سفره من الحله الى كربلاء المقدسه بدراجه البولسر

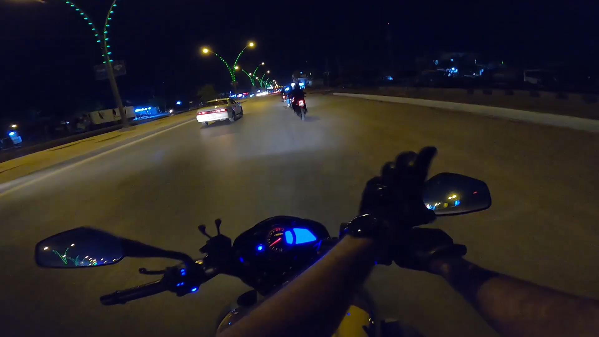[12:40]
وبعد ما زرنا وكملنا في كربلاء المقدسة، حاليا راجعين احنا الى الحلة.
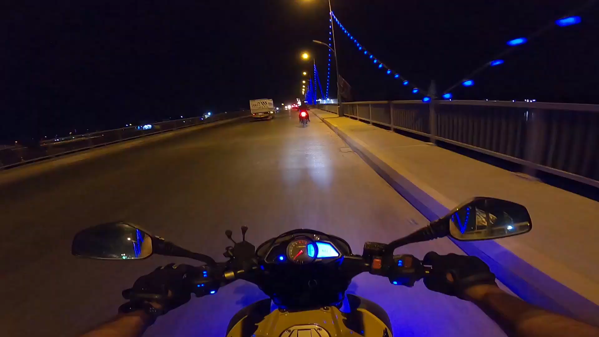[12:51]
حاليا هسه احنا وصلنا طويريج، هذا جسر طويريج، والاجواء الحلوة اللي هي كلش حلوة. المسافة اللي راح تبقى لنا تقريبا بعد من طويريج الى الحلة 25 كيلو.